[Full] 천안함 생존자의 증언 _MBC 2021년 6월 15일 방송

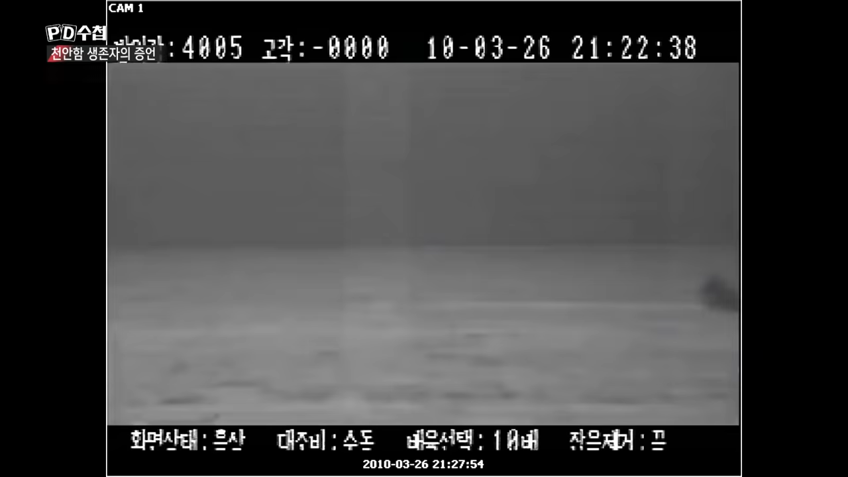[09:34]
사고 직후 백령도 해안초소에서 촬영한 TOD 즉 여령상 장비로 관측한 화면입니다.
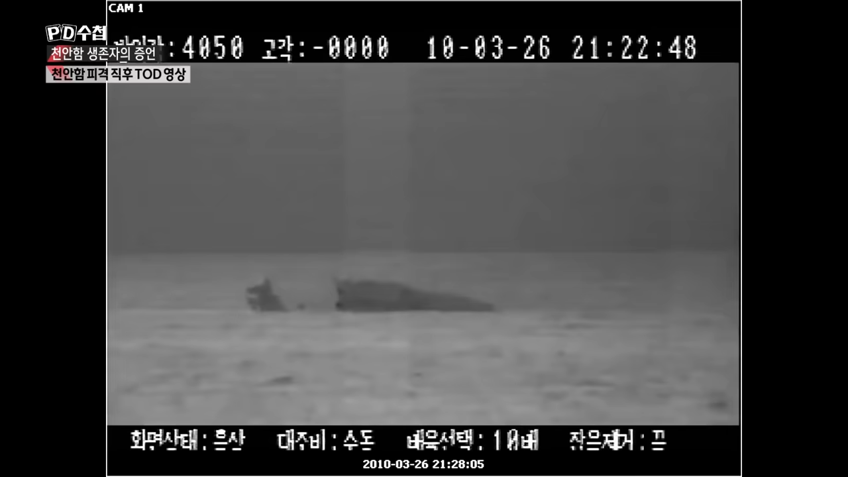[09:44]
배가 두동강 나더니 한미 즉 백꼬리 부분이 순식간에 가라앉습니다. 함수 즉 뱃머리 부분은 우측으로 완전히 넘어갔습니다.
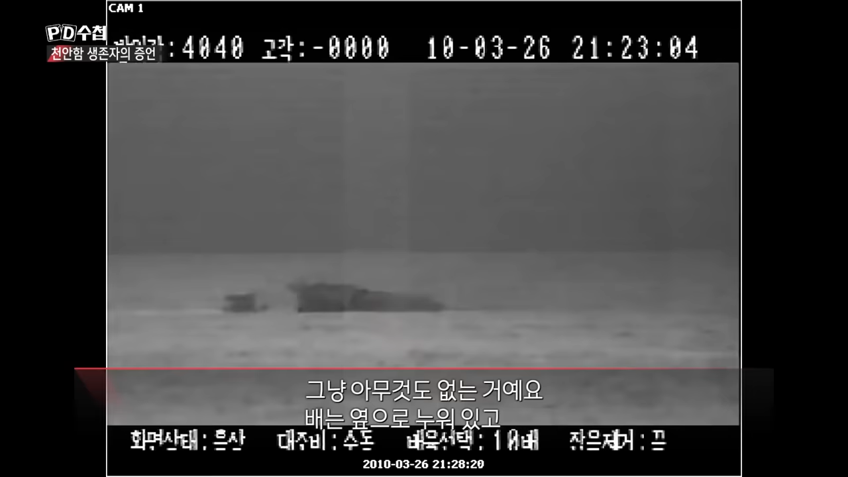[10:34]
그냥 아무것도 없는 거예요. 배는 이제 옆으로 누워있고
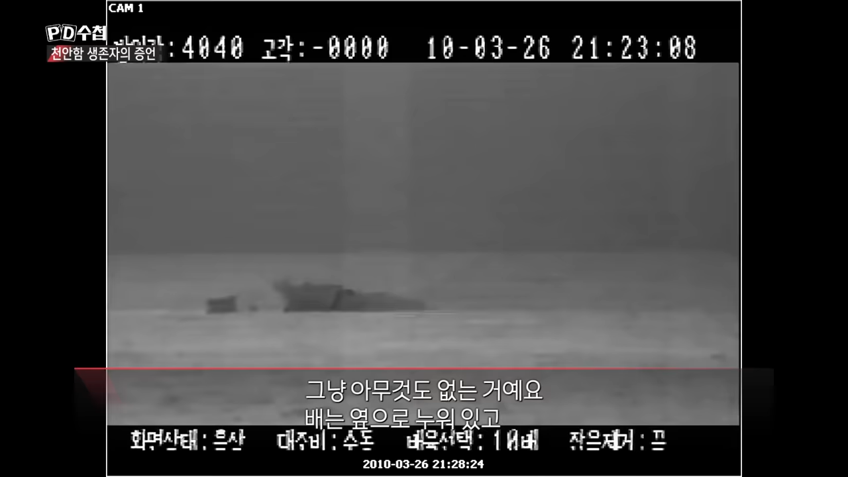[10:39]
뒤에는 진짜 완전 막 종이 찢어놓은 것처럼 철판이 그렇게 찢어져 있으니까 뭐 좀 그때는 어리둥절했는데 제일 무서웠던 게 그때 보름달이었거든요.
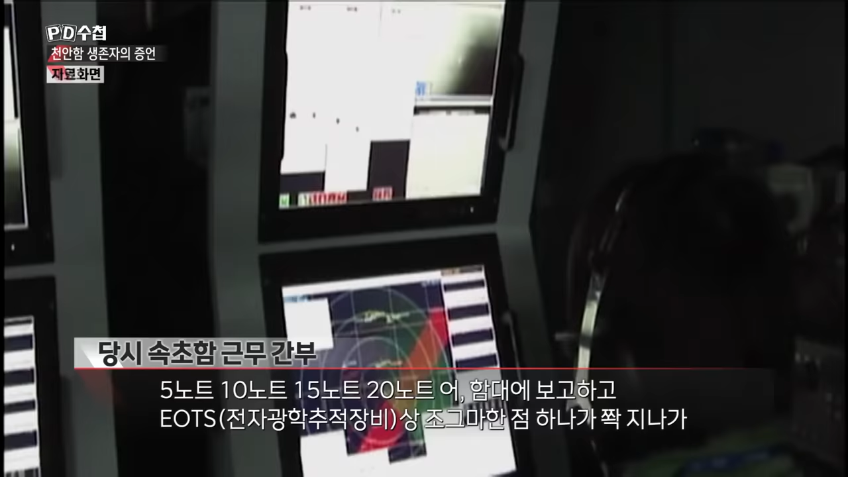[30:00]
어, 여기 보다. EOTS 상 조그만 점이 하나가 찬찬하고.
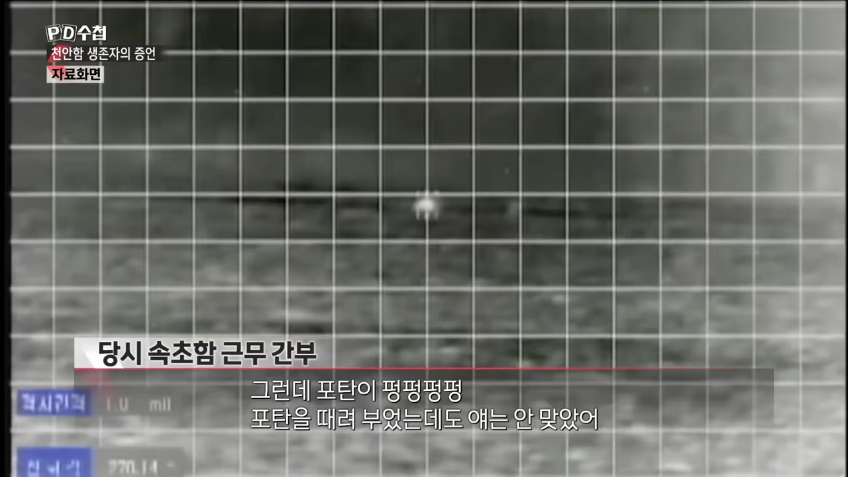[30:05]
그런데 포털이 봉, 봉, 봉, 봉.
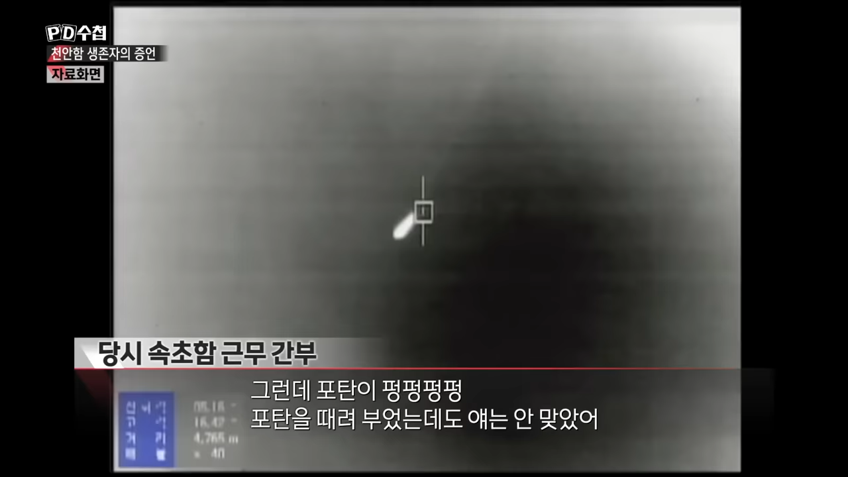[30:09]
포털을 때려 부었는데도 얘는 안 맞아서. 그는 왜 안 맞으냐. 우리가 포를 쏘려면, 응? COF라고 계산을 하잖아. 뻥수령 얘는 벌써 전칭을 안 보여.
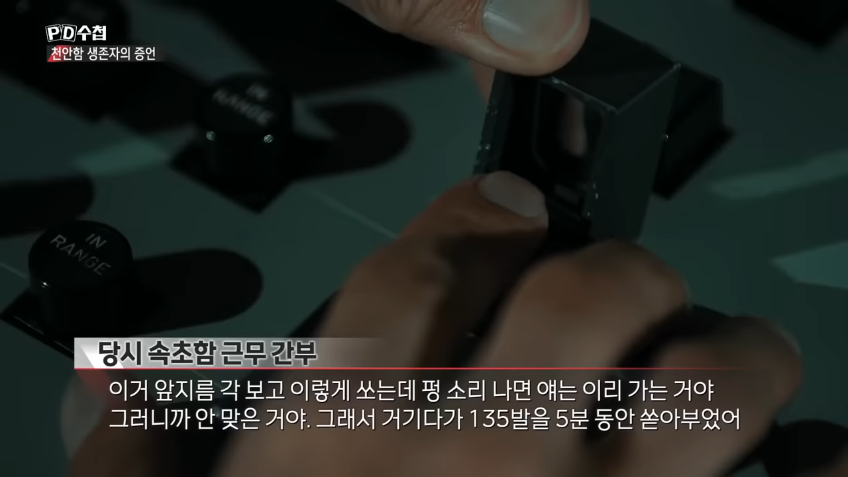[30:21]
얘 앞지름과 보고 이렇게 쏘는데, 뻥수령 얘기로 가는 거야. 그러니까 안 맞은 거야. 그래서 거기다 135화를 5분 동안에 쏟아 부었어. 135화를 쏟아 부었는데, 물러가잖아.
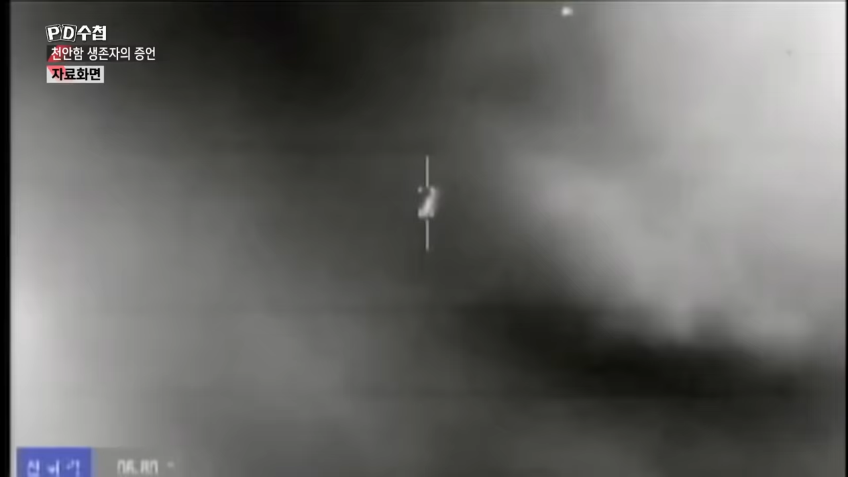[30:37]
속초함에 쫓던 표적은 북한 해역으로 사라졌습니다.